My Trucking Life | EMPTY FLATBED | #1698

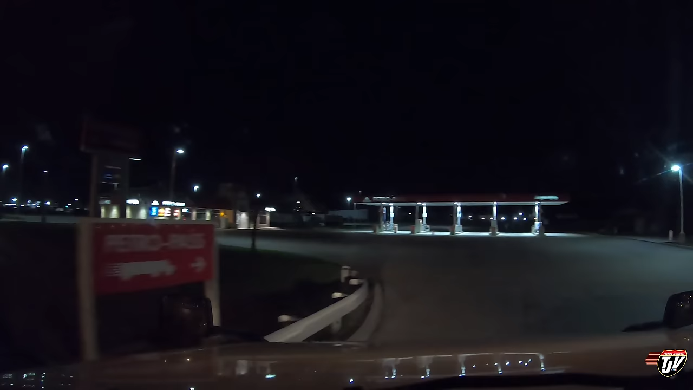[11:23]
What was he doing here? So here's the petrol pass. Don't need to fuel here. Because I fueled in the US. Not going to pay that stupid carbon tax. If I don't have to.